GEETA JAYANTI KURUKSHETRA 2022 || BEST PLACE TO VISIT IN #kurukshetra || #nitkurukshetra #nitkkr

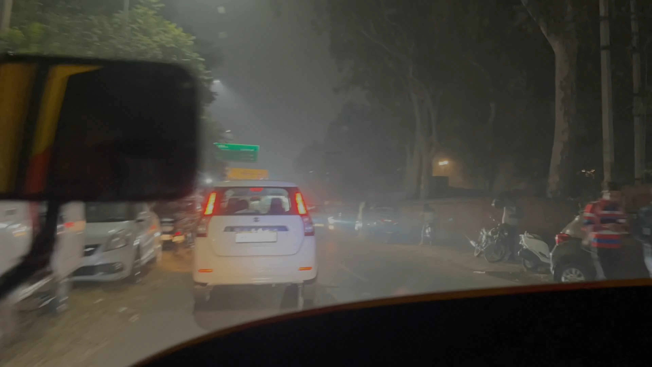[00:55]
अब आधार हम पहुंचिया विए ब्रम्स रोवर यह देखो जिनका में गेट है